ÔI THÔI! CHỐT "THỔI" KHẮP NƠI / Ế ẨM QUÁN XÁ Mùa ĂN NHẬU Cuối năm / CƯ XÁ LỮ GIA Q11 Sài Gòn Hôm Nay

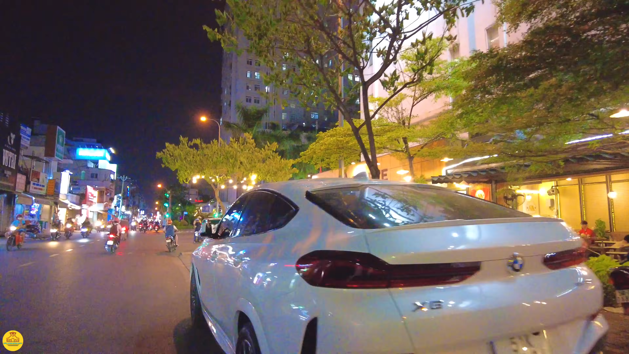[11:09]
Mấy quán cà phê ở đây nè, cũng có khách nè.
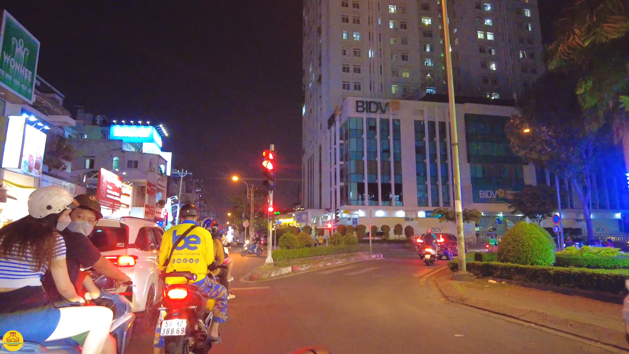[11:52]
Lý Thường Kiệt là con đường Nguyễn Văn Thoại đó, khu vực Tô Yến Thành. Rồi em sẽ đi về nhà thờ Hồng trước, nhà thờ Tân Phước trước, sau đó một bên phải ra đường Lý Thường Kiệt rồi đi về lại đường Lữ Gia sau.
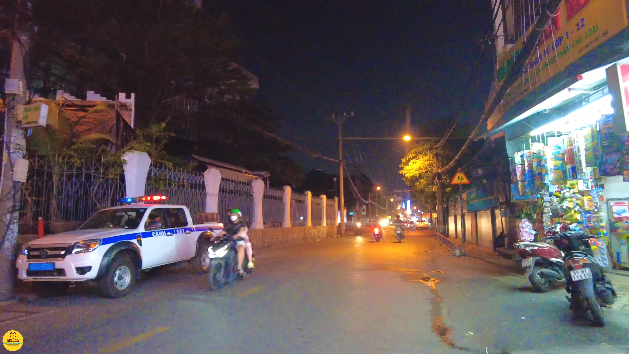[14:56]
Ở vị trí này là nhà thờ Hồng,
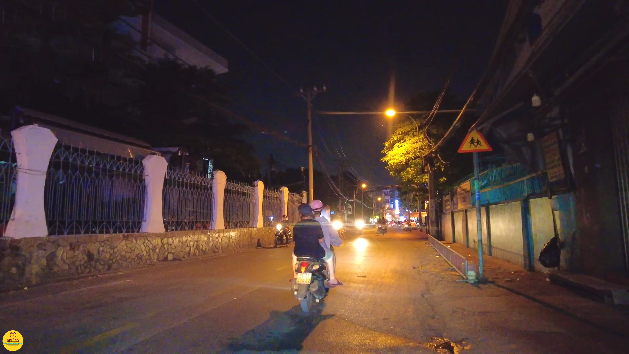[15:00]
nhà thờ Tân Phước đó anh chị. Nhà thờ Hồng thì không có nằm ở đây, nó nằm ở sát bên cái hầm bên công viên kìa. Đây là nhà thờ Tân Phước. Ở bên trong còn có đèn Noel nè.
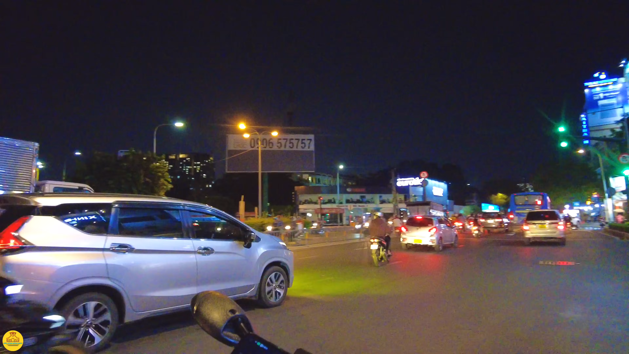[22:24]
Còn ở đây thì cư xá Lữ Gia. Con đường Lý Thường Kiệt ở Nguyễn Văn Thoại ngày xưa, hướng này đi về đường 3 tháng 2,
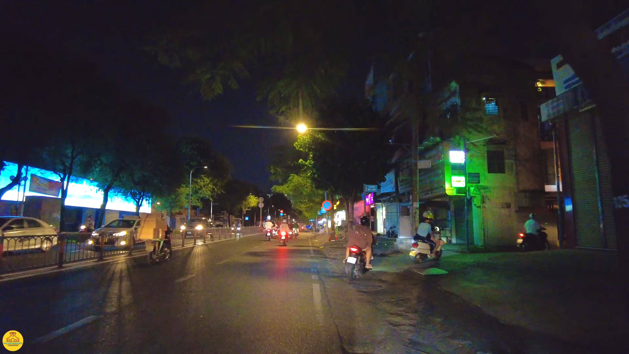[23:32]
Người vô gia cư cũng nhiều. Đây là quán mì vịt tiềm Ba Huy.
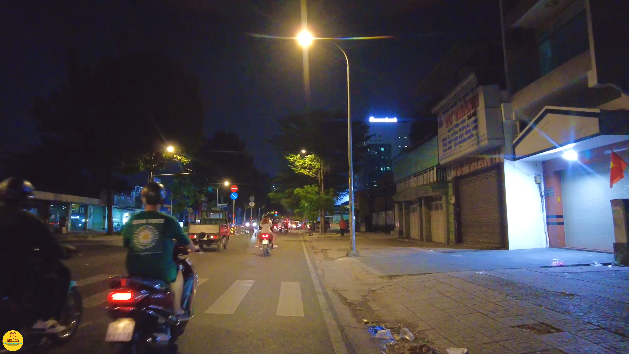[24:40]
Vị trí này thì vắng ha.
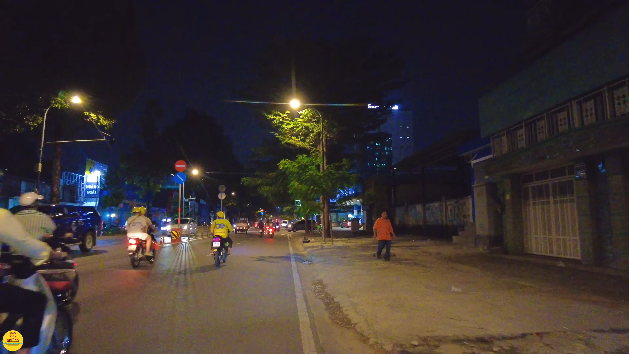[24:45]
Khu này vật liệu xây dựng sắt thép đồ nhiều. Nhưng mà ban ngày đi ở đây cô bác anh chị thấy cũng ớn lắm. Người ta đóng cửa cho thuê dẹp tiệm quá trời luôn. Khu Lý Thường Kiệt. Đó, Lý Thường Kiệt, Văn Thoại đây.
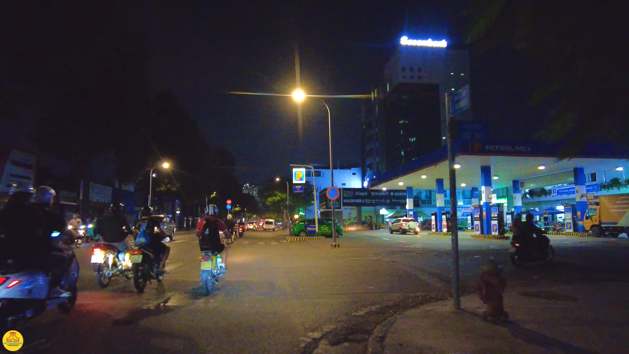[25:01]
đường số 281 bên phải em vào khu xã Lự Giang. Ở đây thì em sẽ đi ngang trường kỹ thuật Phú Thọ năm xưa ha. Bây giờ là trường Đại học Bách Khoa đó.
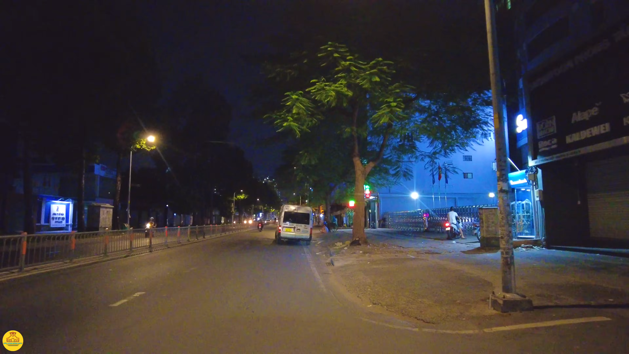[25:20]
Em sẽ đi về con đường Lự Gia, mấy cái quán nhậu ở ngoài đường Lự Gia đó tối nay như thế nào.
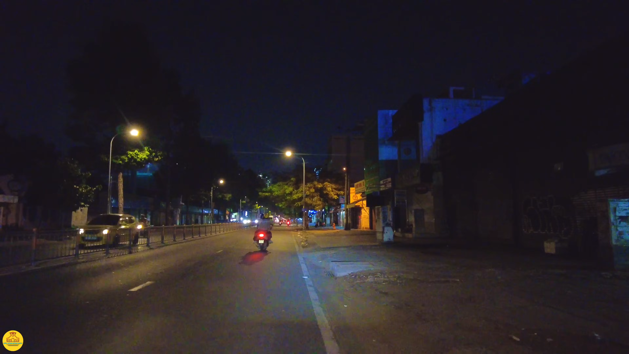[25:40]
Hôm nay đi về cái khu này cũng mới để cô bác anh chị khám phá thêm buổi tối ở cái vị trí Phú Thọ này ha. Đường số 3, bên phải của em là đường số 3. Cư xá Lự Gia ban đêm thì vắng, đi vào thì vắng lắm, nó không có như là cư xá Bắc Hải. Ở đây thì bên trong khu cư xá không có nhiều quán nhậu, quán cà phê hay là các cái quán beer club, quán bar rồi đó, không có.
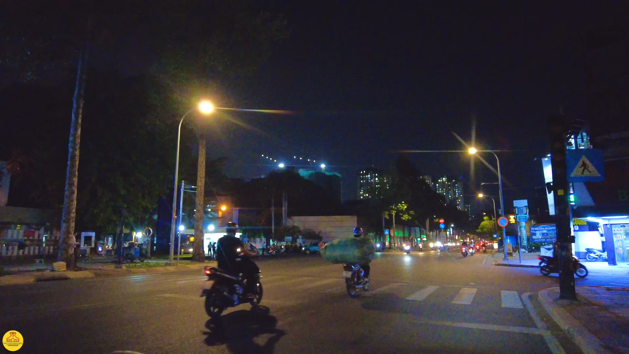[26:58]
Trường này thì có mấy mặt lận, có hai mặt lận, nó nằm ở bên đường Tô Hiến Thành nữa.
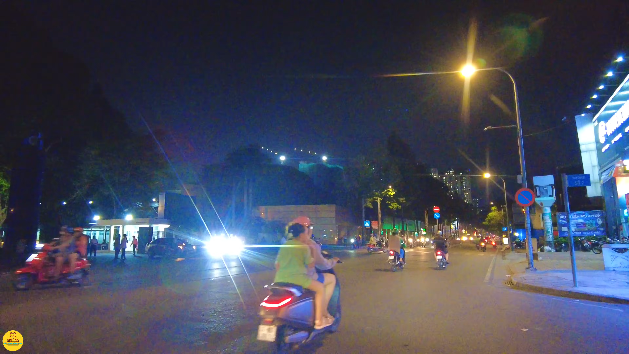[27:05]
Tối ở trong là đang có cái gì á, em thấy có nhạc đục đùng, nhiều khi chắc cái hội chợ hay là tổ chức cái văn nghệ gì đó cuối năm. Có văn nghệ hát hò gì đó. Ở đây thì em sẽ tới con đường Lự Gia. Lự Gia rồi đây.
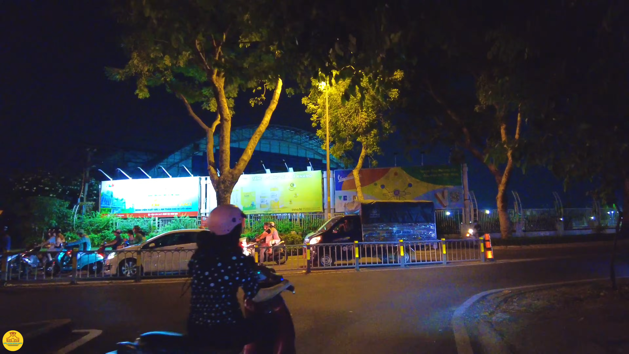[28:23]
Em xem thử coi dọc đây có các quán nhậu rồi như thế nào.
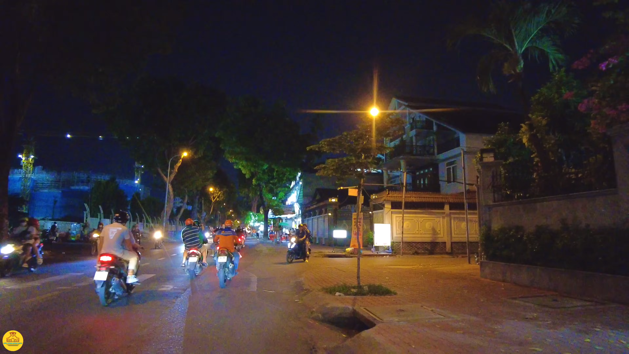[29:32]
Ở đây em quẹo một phát ở đây trước nha. Hủ tiếu Nam Vang Ngân Phát vô 10m.